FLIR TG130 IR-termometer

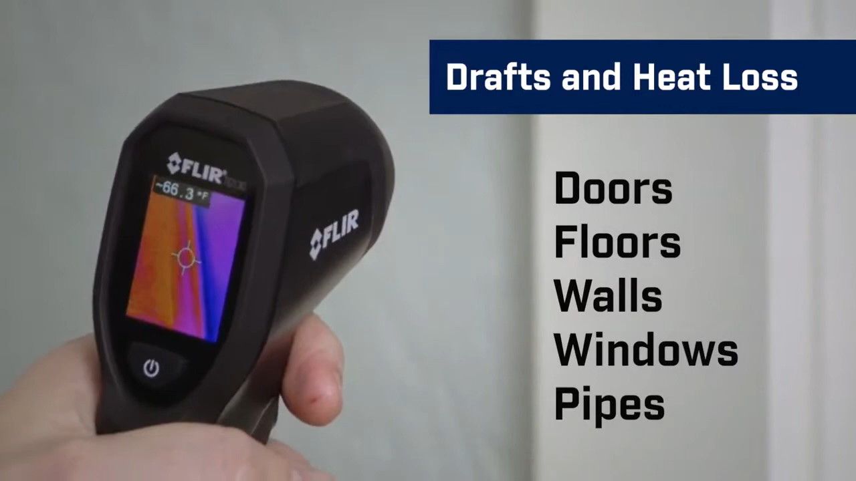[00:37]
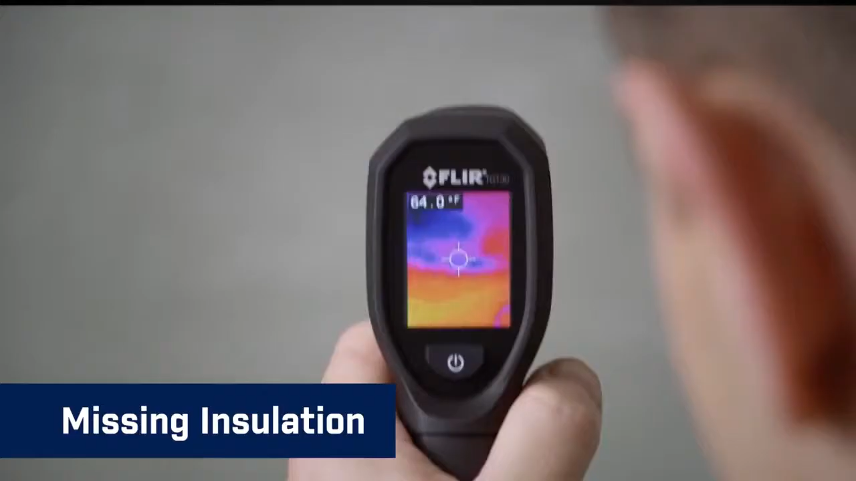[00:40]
On screen: spot 64.0°F
And find where insulation is missing.
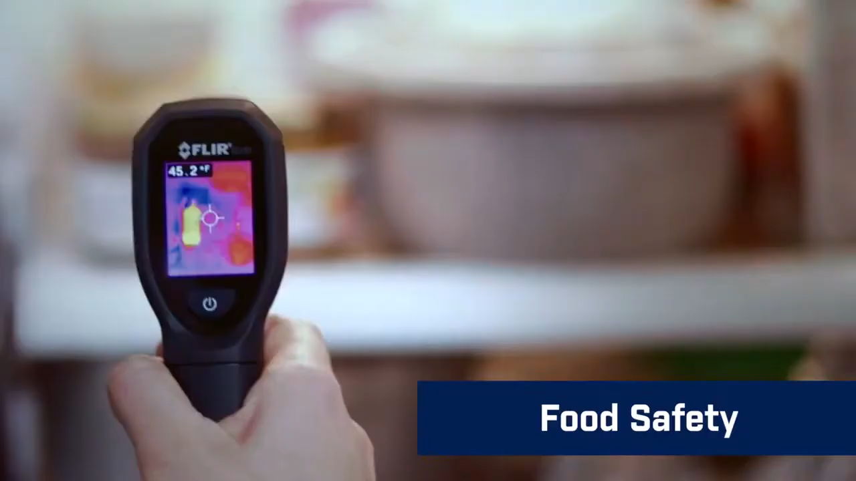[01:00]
On screen: spot 45.2°F
And make sure food is stored and served at a safe temperature. You can even locate studs and pipes before nailing into the wall.
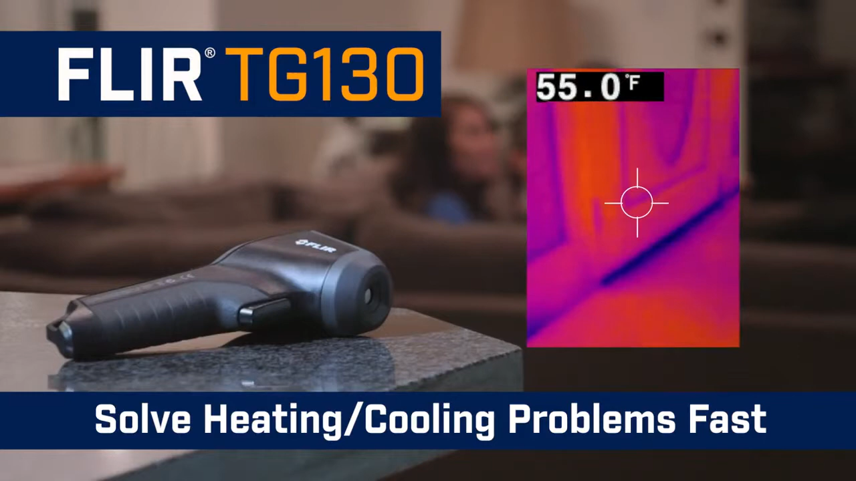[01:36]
On screen: spot 55.0°F
The all-new TG130 spot thermal camera.